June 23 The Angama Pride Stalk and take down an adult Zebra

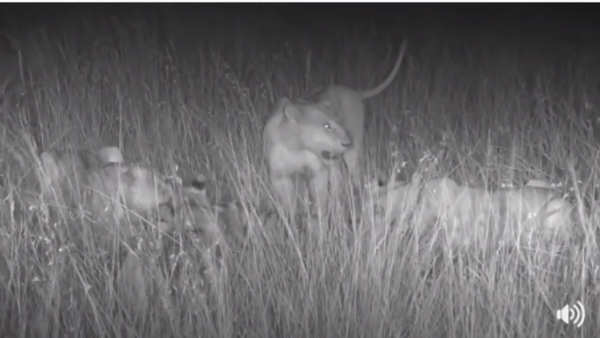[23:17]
That noise that we just heard was another two lioness coming out of the darkness to come and feed.
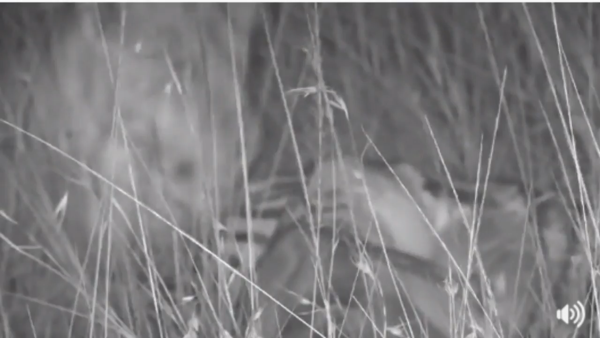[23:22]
I must say, it's quite disconcerting. It's pitch black here. There's no moon tonight. What you're looking at is using infrared. And I'm actually having to look at a monitor. I cannot see my outstretched fingers. That is how dark it is. So if you're sitting where you are now and you stretch out your fingers, I cannot see the end of my fingers in the darkness. That is how black it is here.
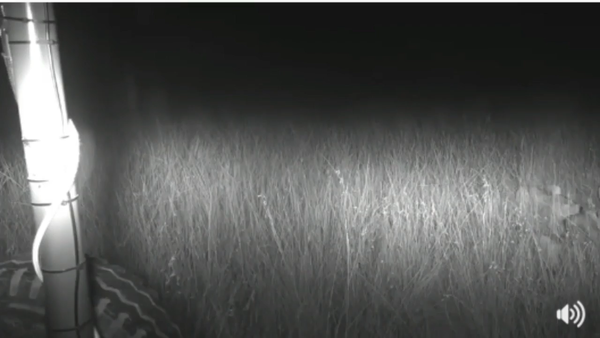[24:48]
I can just hear some lions coming. That's hyena. We've got hyena coming. Okay, we've got hyena around the car. I don't know how many we've got. I can just hear them listen to that noise. So the hyena is coming and we're going to get these lions growling. Hyena coming in, hyena coming in.
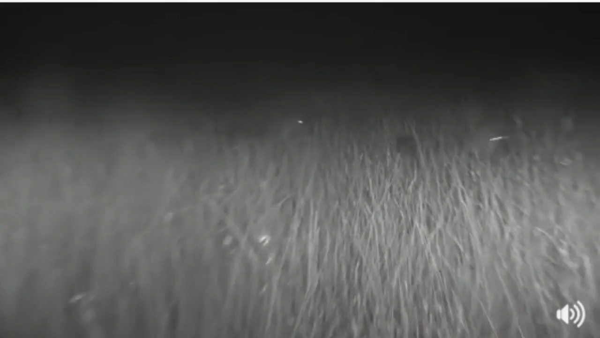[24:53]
Look at that, tails up stretched. Go to the lions. Go out, go out. There we go. Look at that, look at that. Okay, we've got three hyena with some more coming. There we go, there we go. That lioness chasing the hyena. Yes, they're wanting to protect their kill. It's a hard one kill this. They're not just going to give it up that easily, but this hyena, what they're going to do is try and mob these lions off of this kill. Lions obviously trying to bolt down as much food as they can before it potentially gets stolen from them.
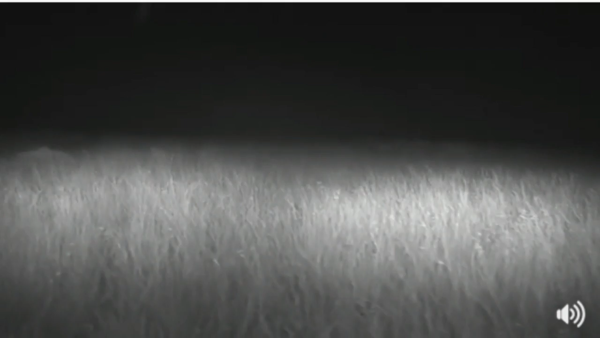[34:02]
And what I want to do is just get us into a slightly different angle so that we can see where these hyenas come from.
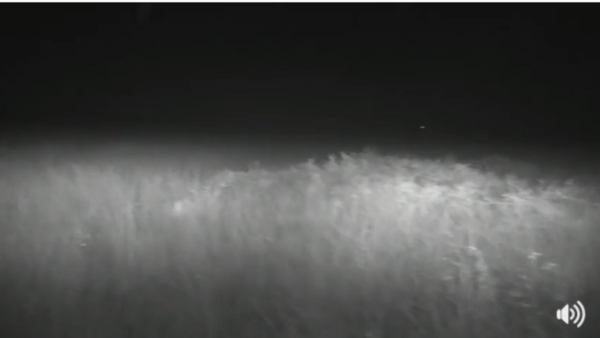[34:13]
Right. Now, I want to remind you again that it is pitch black. I can see nothing.
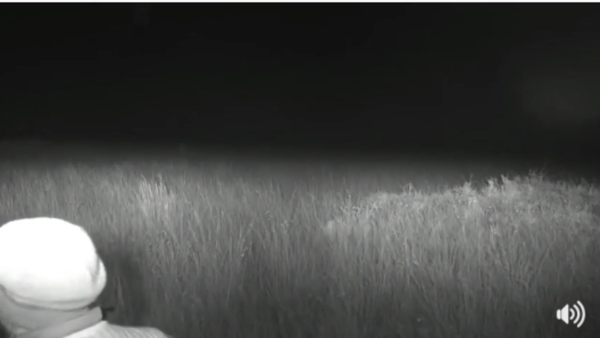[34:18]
So I'm just quickly going to switch it on my headlights.
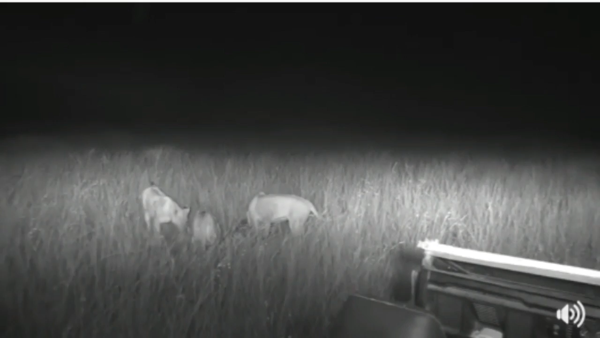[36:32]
It's so difficult to judge sounds out here. Just to reiterate again, if you stick out your hand and you wiggle your fingers, you can see it. I cannot. That's how dark it is right now. No moon. It's amazing. These lion now having bolted almost a quarter of their body weight,
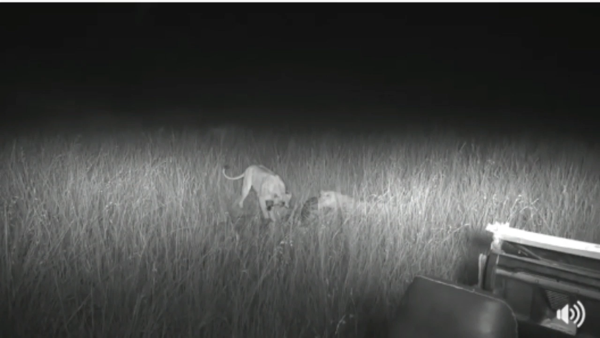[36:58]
they would be getting full now. So that where you're looking there now, that's where we're hearing. There we go, off to the right center. Right. Right. Inside there behind that tree. Up a little bit. There we go. You can see the eye shine. That's just at the very limit of our infrared.
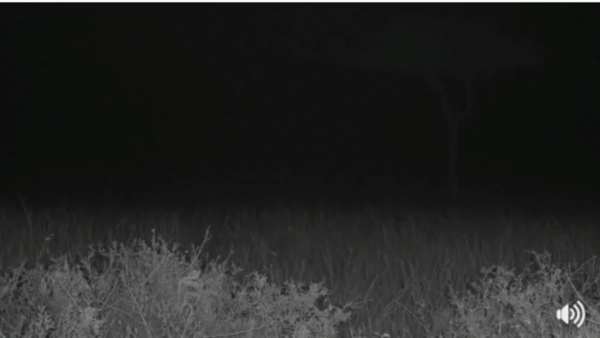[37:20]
Something is coming through the trees there. I think it's hyena. That's where the noise is coming from. And I can see at least three or four pairs of eyes over there. That is probably about 150 yards away. I find that unbelievable. We're at the point of my fingers. I can't see them. It's so dark.
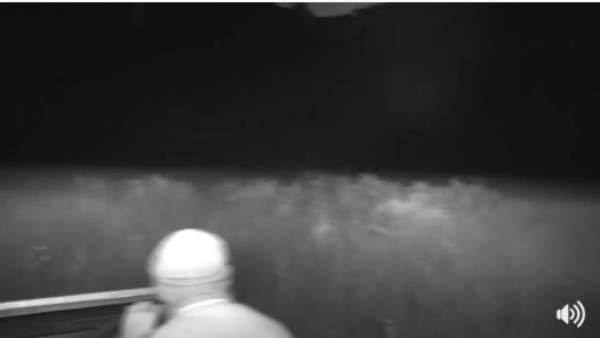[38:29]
Something's coming through the grass here. Am I right? I'll catch you up now. It's just I got all this noise in the grass off to my right. Something's inside this bush here. No? My imagination. Oh, it's a lion right in front of the car. Wow! Look at that. It can almost touch her, hey? That is insane.
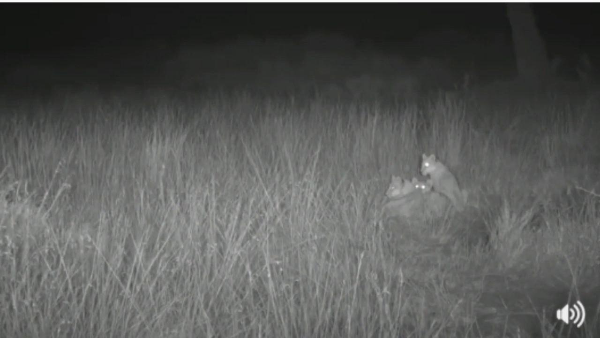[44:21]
That's a male. And most likely in this area, that's dad. Or one potential dad, at least. So an exciting evening for these cubs. There's seven of them all together. I can only see the four of them now, cuddled together in a puddle of fur, waiting, waiting and watching.
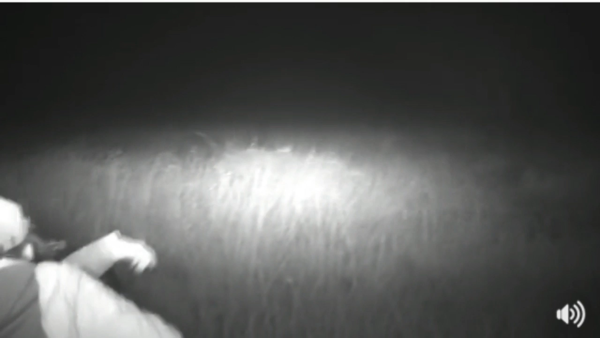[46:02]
the older cubs get an opportunity to be fed for a little bit longer as well. So they kind of get lucky in that regard. Well, since there's no sign of the lioness, and our cubs are all cuddled together for now, why don't you head back across to Steph, because it seems as though the scavengers are out in full force tonight. Quite nice being able to jump between Jamie and I, telling different parts of the same story, although we are miles apart. Well, not miles, but I cannot even see or hear, Jamie. That that you're looking at there is another frequent visitor to lion kills. That's a jackal, very similar to a fox or a coyote.
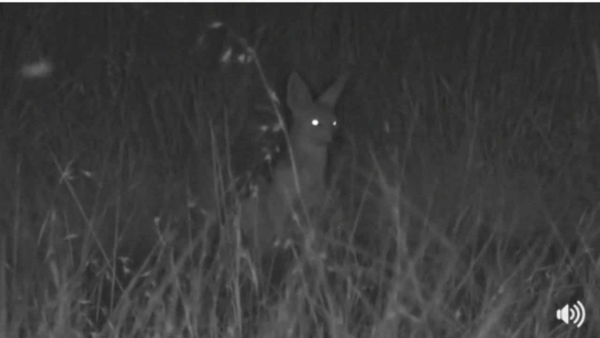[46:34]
That in this area is one of the smallest of the scavengers, although with a pretty omnivorous diet. They will eat almost anything, including fruits and veggies and roots, insects, fish, birds, dead meat. That is the black-backed jackal. And you can see how far it is there. We just caught that eye shine in the distance there.
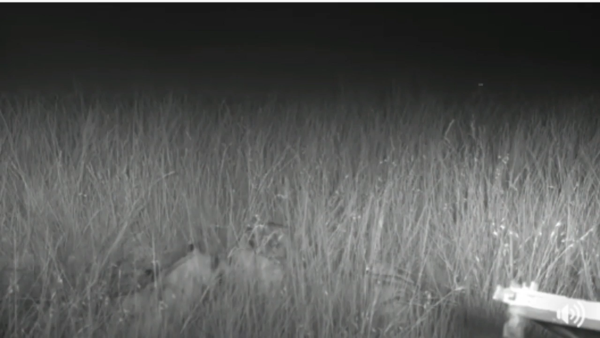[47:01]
Now, interestingly, when you were with Jamie, there was some male lion calling not too far away from here, on the other side of the Mara River, off to our eastern side, about two miles away, two or three miles away. And then, another lion was roaring in answer to those male lions, and the lionesses perked up their head.